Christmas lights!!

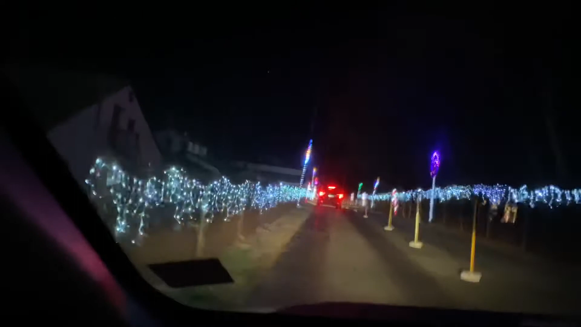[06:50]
$3 a can. No, one's look at these red lights in front of us. Oh, it's a car. This is... Can't see.
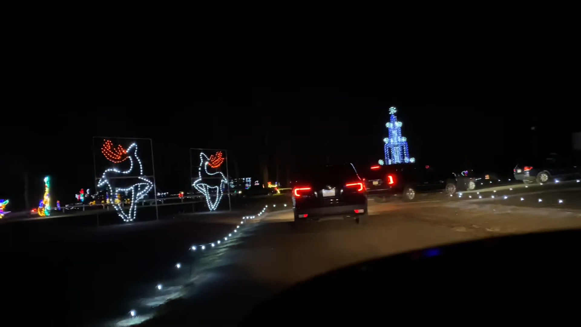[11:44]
Look at that cool castle. It's pretty, huh? Sky, look at the dinosaurs!